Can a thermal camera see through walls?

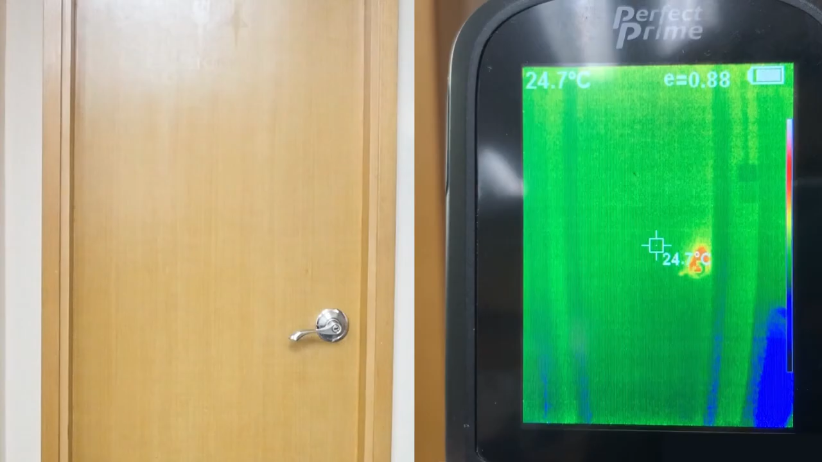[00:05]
On screen: spot 24.7°C
We will now do a simple experiment to see if a thermal camera sees through walls.
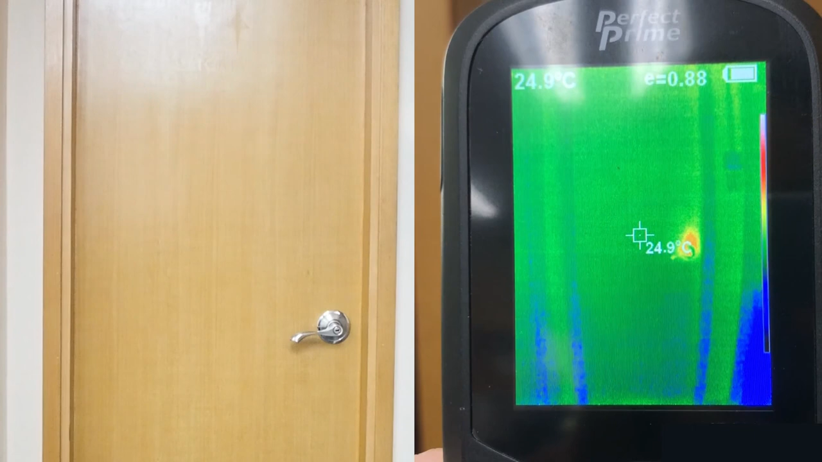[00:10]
On screen: spot 24.9°C
The IR005 thermal camera will show someone walking into view, which will show up on the thermal camera with a thermal silhouette.
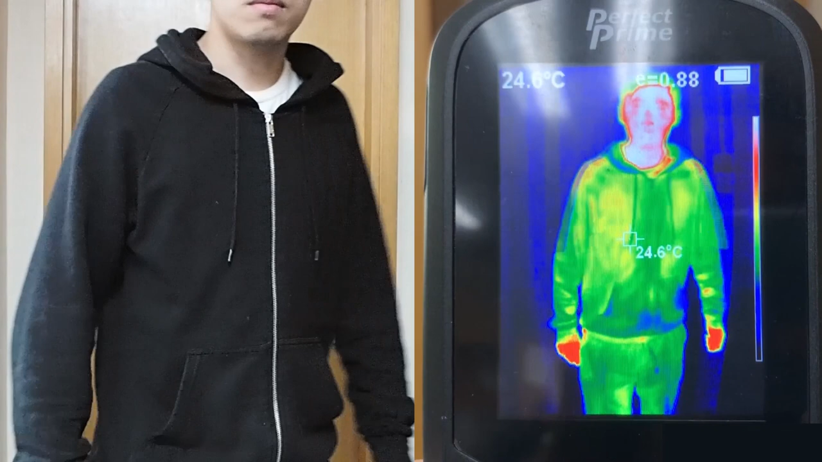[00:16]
On screen: spot 24.6°C
That person will then open a solid wooden door around 2 inches thick and close it behind them.
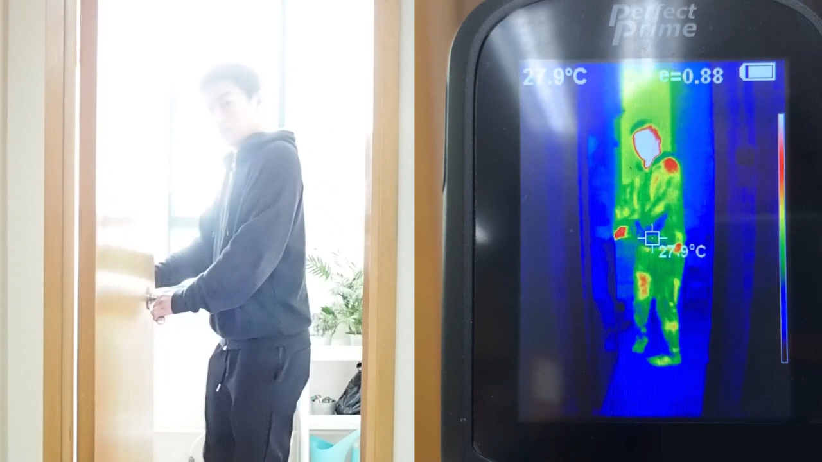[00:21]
As shown, the person's thermal image disappears as the door closes. Not a trace can be seen. Therefore, thermal cameras cannot see through walls.
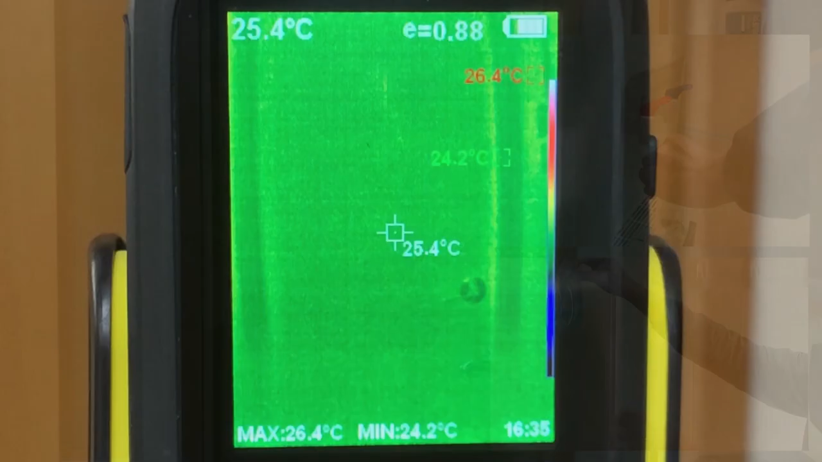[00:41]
On screen: spot 25.4°C, max 26.4°C, min 24.2°C
As the heat from the water bottle affects the door, the heat will transfer to the surrounding area even reaching the opposite side. Now we can see the heat slowly showing up. Using a thermal camera to detect thermal activity in such a way saves the user time and money. In situations like water leaking and causing a cold spot from circuit boards overheating, early detection is the best prevention for serious damage and are much more cost effective.